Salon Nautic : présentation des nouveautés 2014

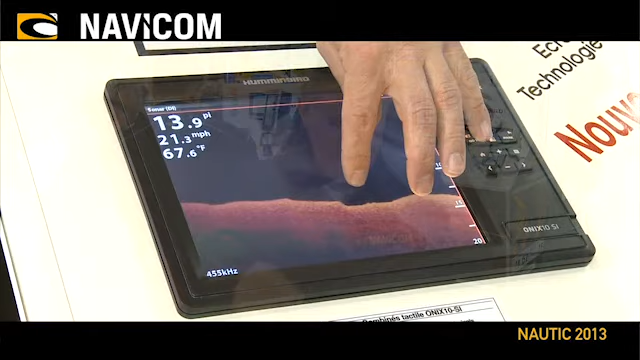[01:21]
On screen: water 67.6°F, speed 21.3 mph
à grandir, à zoomer, à marquer un point direct avec son doigt comme ça, c'est génial.